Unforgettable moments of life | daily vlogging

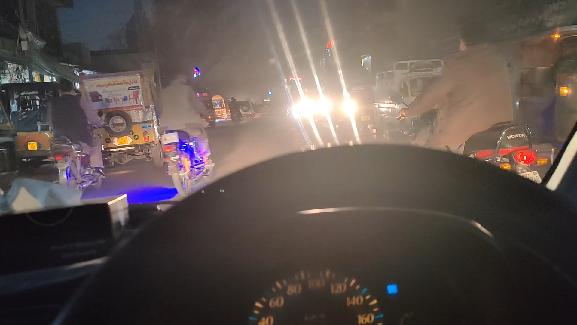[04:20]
اور بہر اندیرہ ہونا سٹارٹ ہو گیا ہے سو یہاں سے ابھی ہم نے کچھ پرچیز کیا ہے پیچھے گلاس پڑے ہوئے اور میں بہت اتیاز سے گاڑی گزار ہوں تو
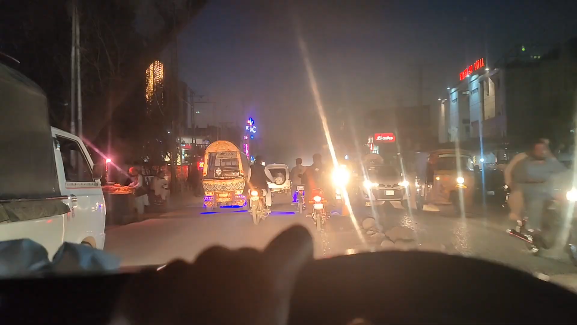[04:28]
ابھی ہم جا رہے ہیں کہیں پہ روٹی کھانے کے لئے
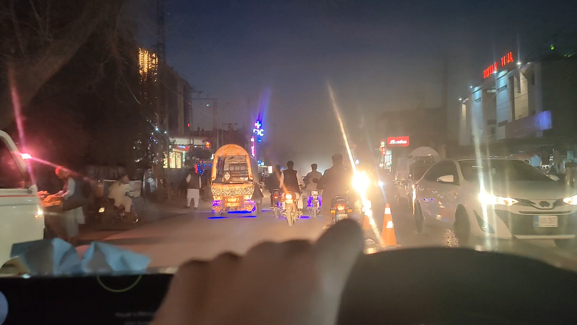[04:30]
روٹی شوٹی کھانے کے لئے ہم جگہ دیکھ رہے ہیں ہریپور منڈی کے پاس ابھی ہم گزار رہے ہیں
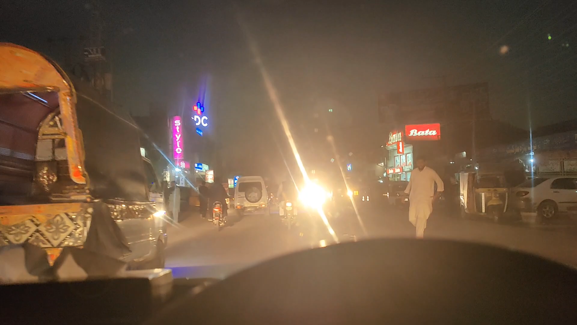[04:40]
یوں نو منڈی منڈی سو یہ ایدر لیٹ میں وہی میر بیکرز ہے جہاں سے ہم نے کیک لیا تھا اور میری برٹے سیلیبریٹ کی تھی
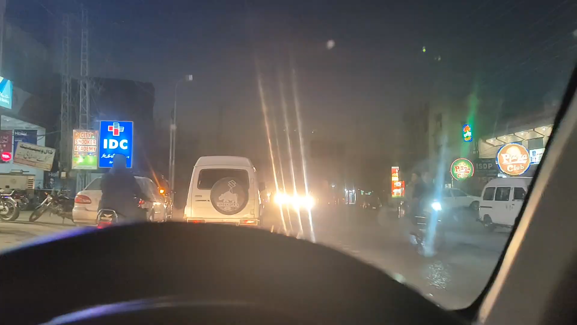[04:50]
اور یہ رائٹ میں سامنے وہی چنواری ہے سامنے یہ جس پہ
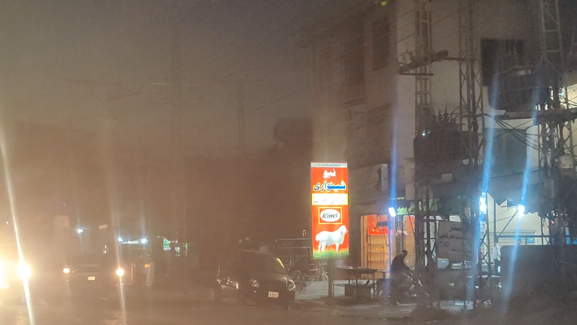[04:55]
ہم نے کھانا کھایا تھا آف تی ریکارڈ کتنی دفعہ ہم نے یہاں سے کھانا کھایا ہے
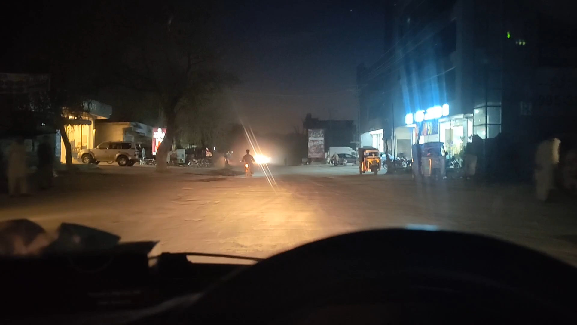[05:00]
سو ابھی ہم پہنچ ہیں جی سوات چوک
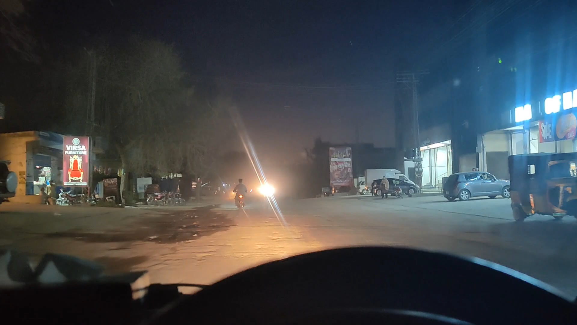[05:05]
یہاں پہ ابھی ہم نے جانا ہے بلال اچھا آج دن میں میں ذکر کر رہا تھا مال آف ہریپور کا اور ابھی میں یہاں پہ پہ پہنچ بھی آیا ہوں